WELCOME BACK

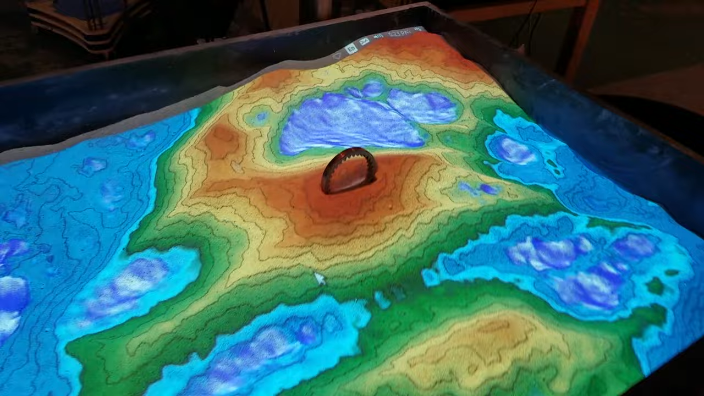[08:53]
Somebody threw a gear in here to play around with.